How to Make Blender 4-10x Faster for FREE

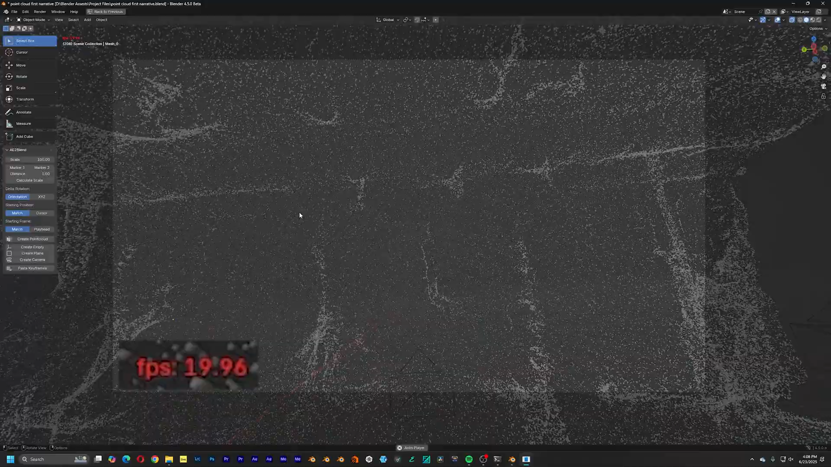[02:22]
which is over a four times increase in render preview FPS. And where this comes very handy is when you're looking at the preview of what you animate before you hit render,
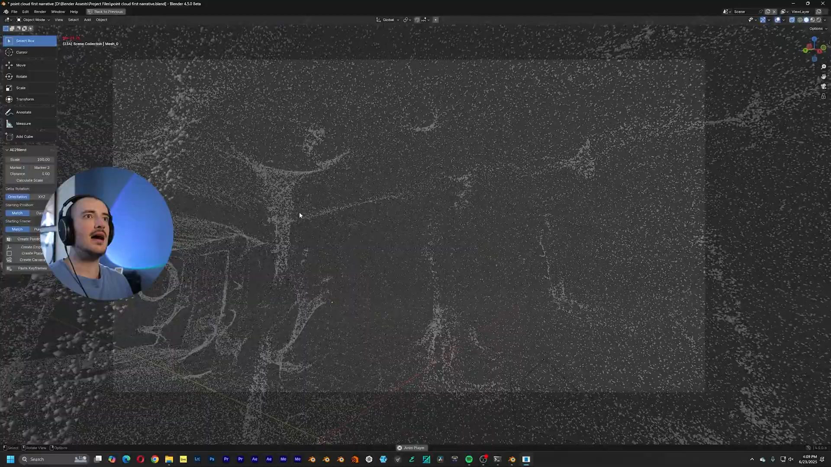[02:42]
because back in the older version, five FPS, you really couldn't precisely see exactly how the movement was. But now, even though we still aren't at that real time 30 FPS, with 22 FPS, we're at least getting a really close representation of how the movement flows inside this animation. And another tip, I believe by default in Blender, the playback sync is set to play every frame, which does look a little bit smoother.
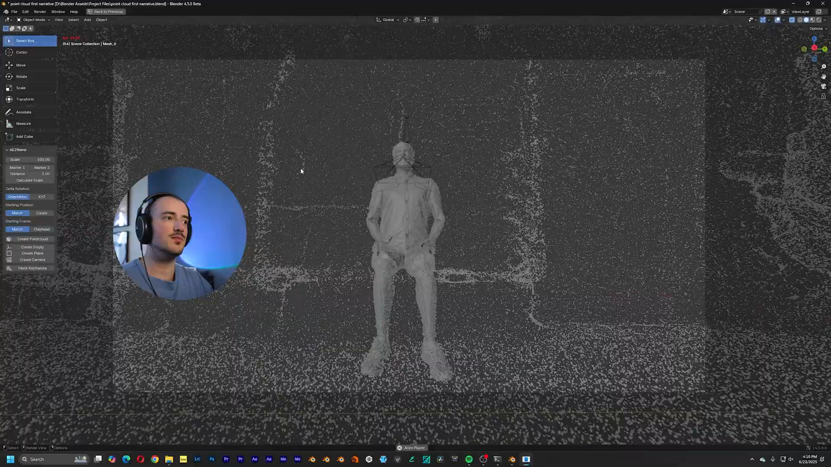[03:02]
But as it says, it plays every frame. So things aren't at the actual speed your animation is.
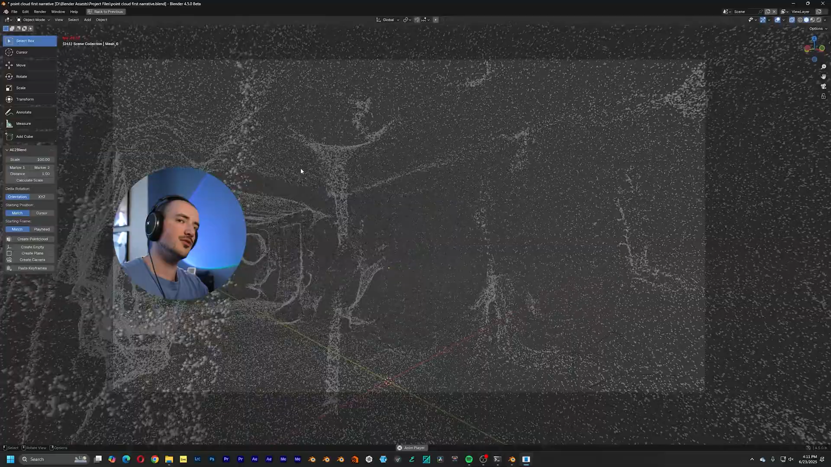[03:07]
If you're trying to gauge the real time motion of your piece, you have to set it to frame dropping.
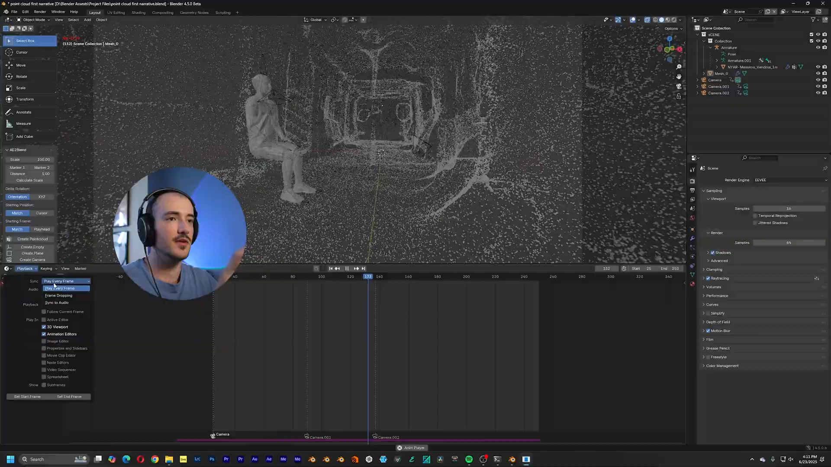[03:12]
That'll give you a more accurate representation.
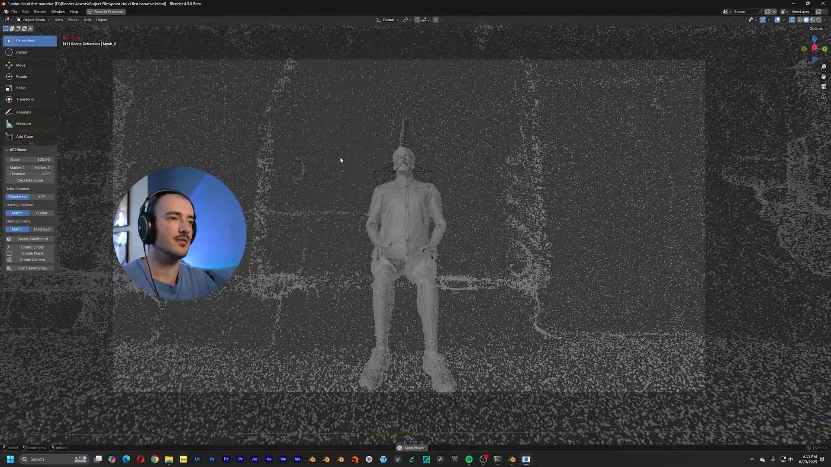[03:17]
If your computer still can't handle this, you can always go and render a viewport animation right here.